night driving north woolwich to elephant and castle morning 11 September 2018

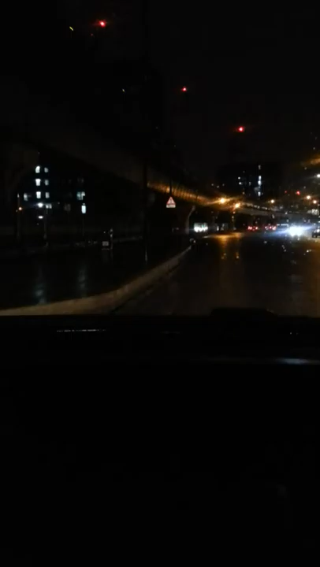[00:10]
driving from east of the city east means the Woolwich side
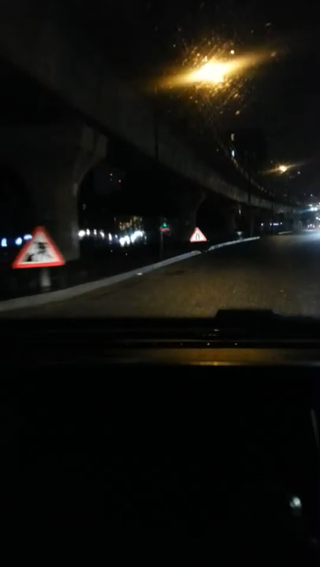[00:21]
of things to South London so North Woolwich to Elephant and Castle in South London that's about seven mile journey so we are going to
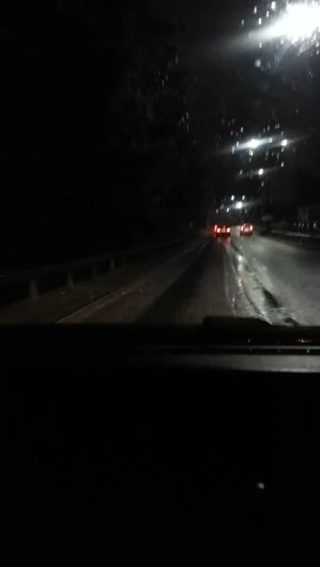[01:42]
and you'll be surprised that a lot of people do actually work this time of the hour so now I'm on Aspen Way which
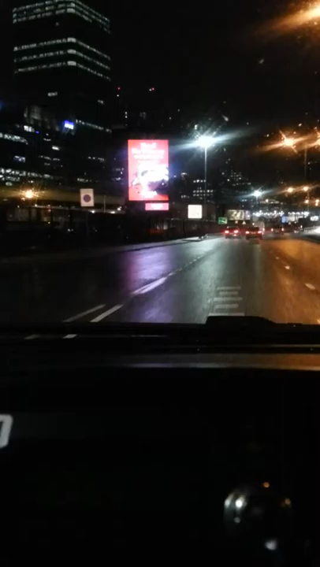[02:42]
HSBC City Bank you name it all the big big establishment there and now I'm passing the Billingate's fish market he opens in early of the morning the fish market in London now I'm going to take
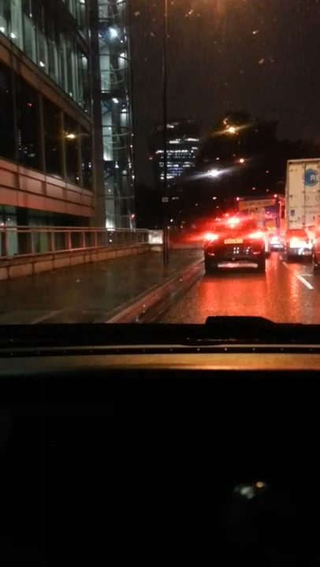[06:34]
tower ridge let's put the signal on
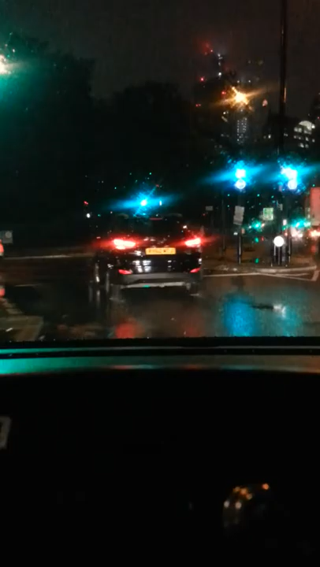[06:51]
right the famous tower bridge getting there as you can see on the top of the screen is tower of london so on the right hand side i have tower of london so i'm on the bridge itself now tower bridge
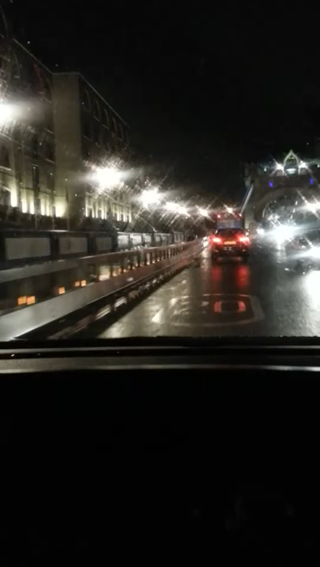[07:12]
you have to drive very very slow the limit is 20 miles
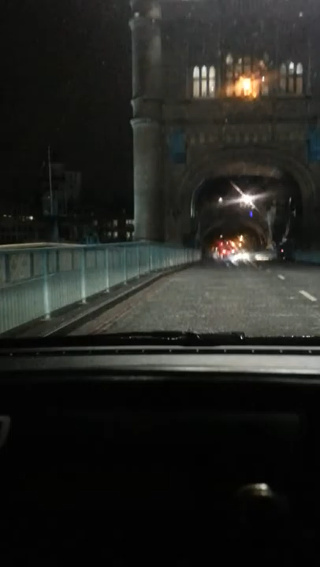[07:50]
the bridge opens and this is the middle of the bridge this bit here is the middle of the bridge where i stopped a bit this bit here here that bit that rocking bit is the end so it just basically opens the middle of it to let all the large yacht or boat pass through all
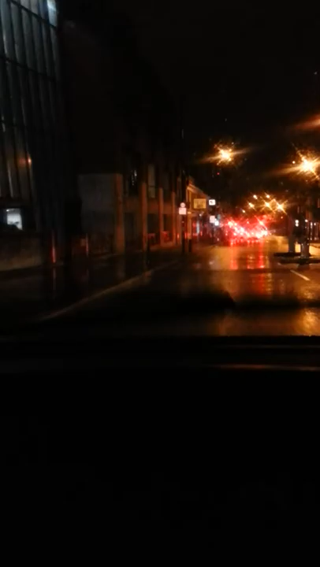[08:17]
right now when we're on tower ridge road and this time this side of the town on the south side of tower bridge is called bermondsey
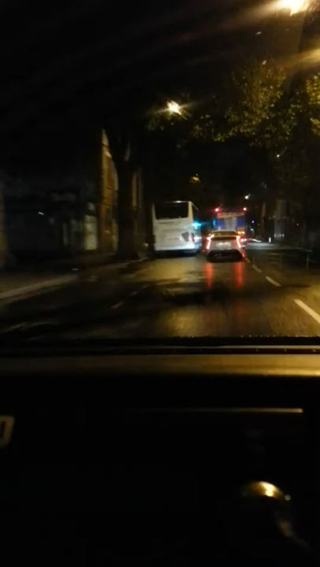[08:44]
so i'm entering the area of london vara of southwark southwark and tower bridge road on the left hand side you go abbey abbey street and on the right long lane
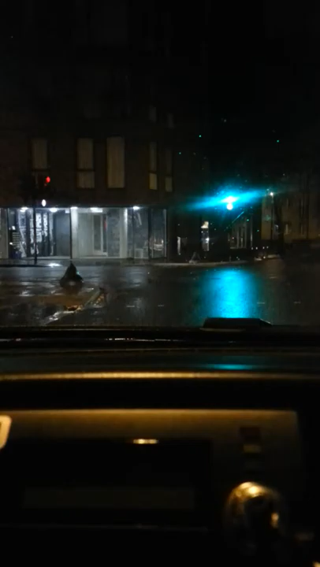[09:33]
it's quite peaceful at this time of the morning and give another hour or so this road will be chocoblock and now as you can see we are approaching winter time because it's now the 11th of september and we're floating autumn and winter so we don't get light till about 6 30 ish i think now so
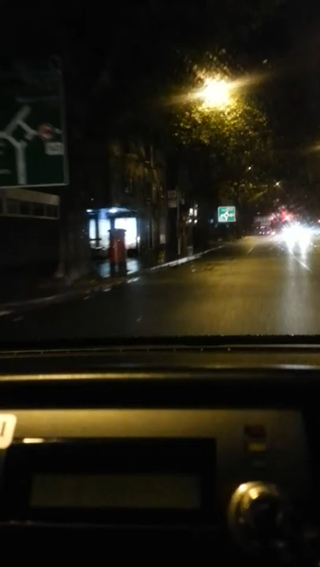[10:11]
nights are becoming longer normally in the summer time this sort of time if you like
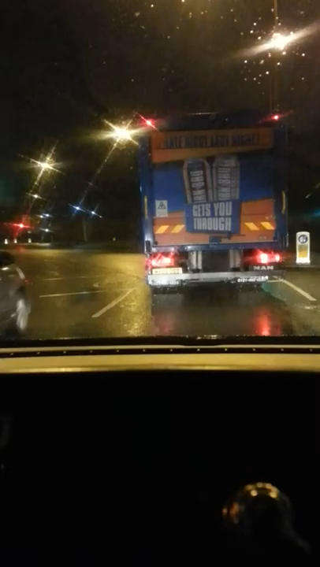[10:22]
already sunrise already okay now we approached the roundabout at old kent road new kent road great dober street now i'm taking now i'm taking new kent road